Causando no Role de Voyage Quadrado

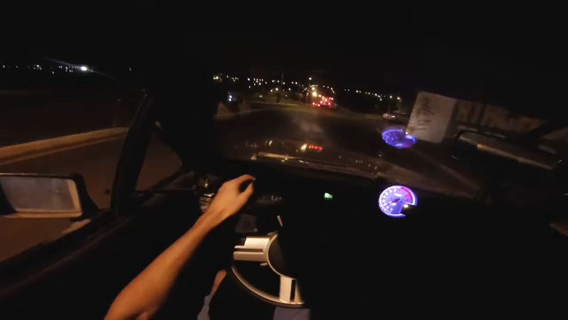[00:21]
Viemos buscar o fiesteiro do meu pai no mecânico ali com ele, tá ligado? E já tamo voltando embora Ó o radarzinho Vamos ver como que vai pegar a câmera de noite aí, né galera? Vamos ver como que vai ficar, né tio? Radarzinho aqui, né tio? Tem que ir com calma O movimentão tá pesado, tio Não gravei de noite ainda, tá ligado? Estamos gravando agora com a GoPro Já vamos estralando no like, demorou, galera?
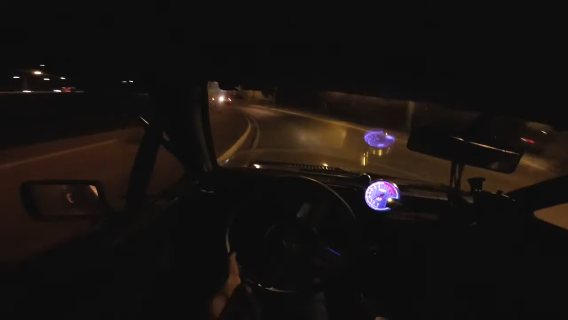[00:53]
Pra fortalecer a nossa caminhada aí no YouTube, tio E vamos que vamos Aqui eu acho que eu tenho que parar, mano Pare pra mim Ô, buraqueira demais aqui em Bauru, velho Buraqueira tá osso Tá piscando, tá gravando E vambora Não sei como que vai ficar essa Vai ficar esse vídeo de noite aqui, né? Que a gente não gravou ainda, tá ligado?
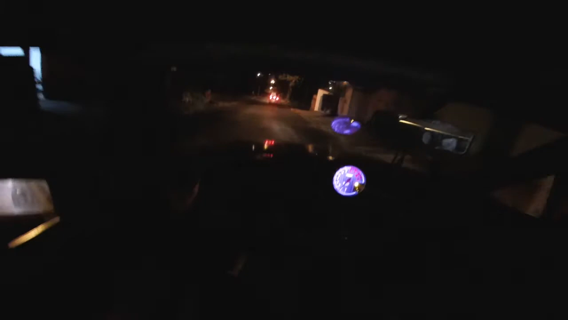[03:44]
O buraqueiro é demais aqui, galera Isso é louco E o movimentão tá pesado, tá ligado? O movimentão tá pesado Ai Buraqueiro é pra todo lado também Você tá ligado?